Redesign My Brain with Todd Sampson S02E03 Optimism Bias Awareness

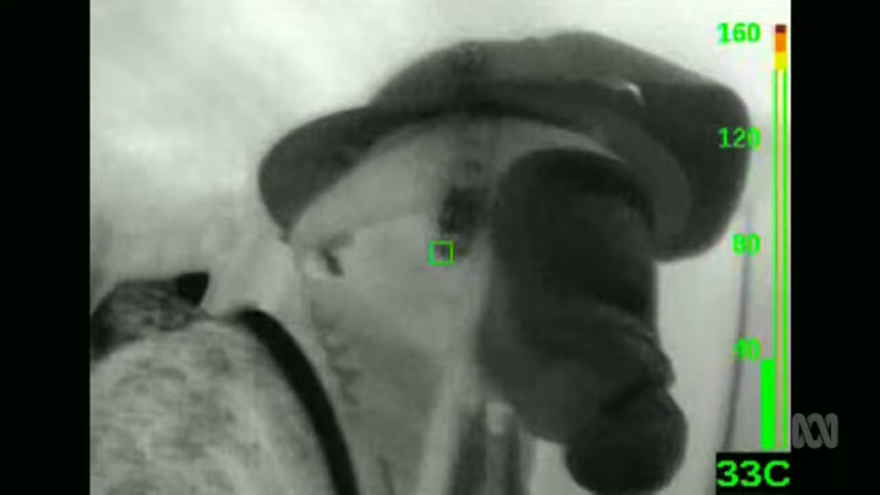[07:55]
On screen: spot 33°C
My only vision is through a thermal imaging camera.
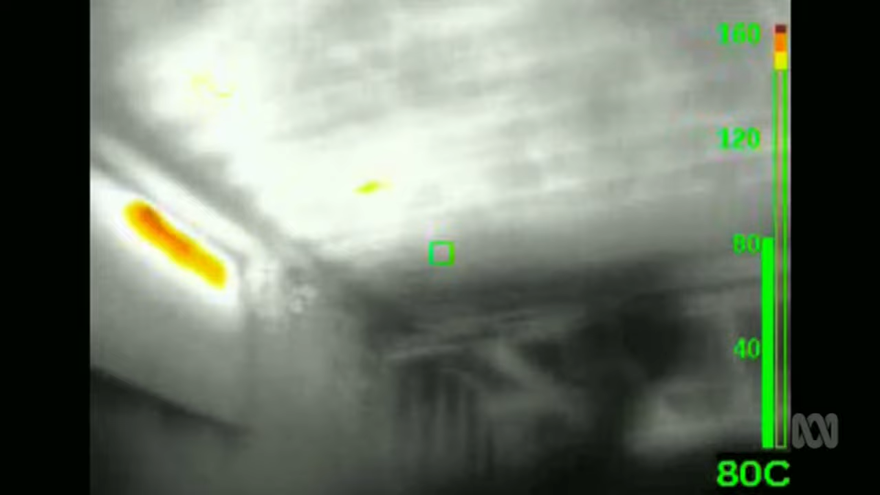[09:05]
On screen: spot 80°C
The temperature is spiking over 100 degrees Celsius, and that's not our only problem. How much air you got left?
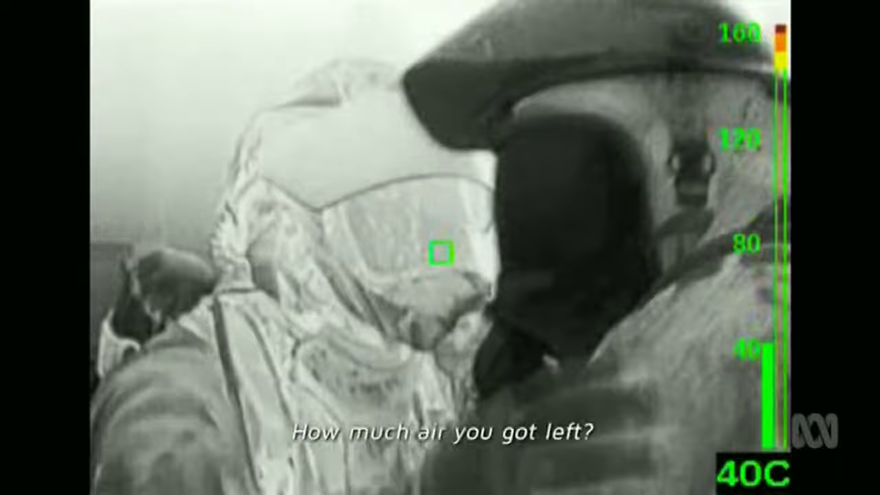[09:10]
On screen: spot 40°C
My air is running out, and I'm very close to blacking out. Hey, there's another victim here.
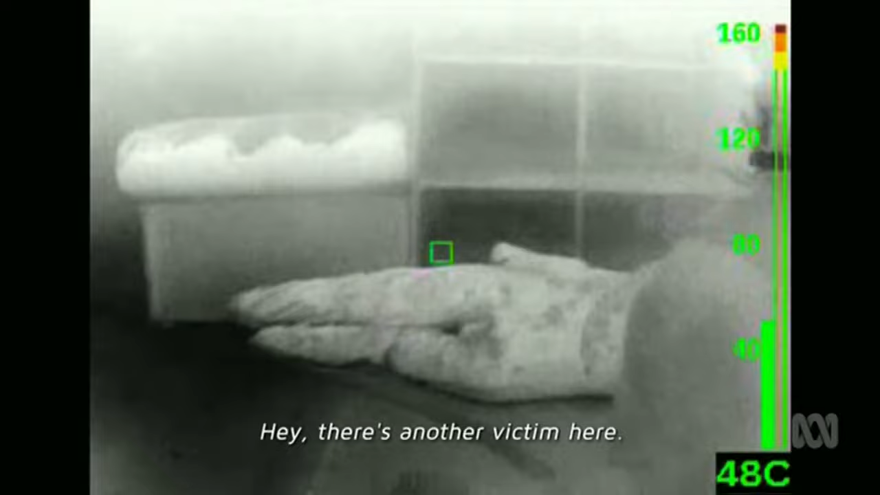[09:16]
On screen: spot 48°C
We find another victim, and then another.
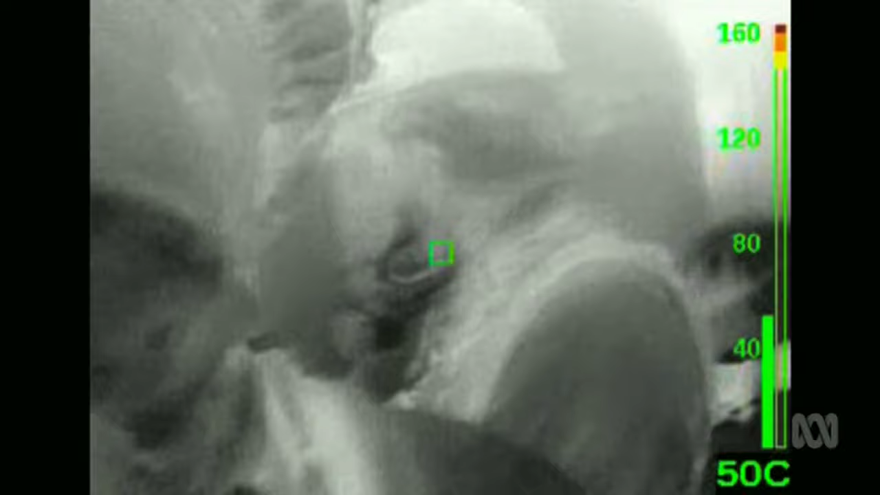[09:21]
On screen: spot 50°C
Now I have to choose between moving them or getting the team out before we run out of air.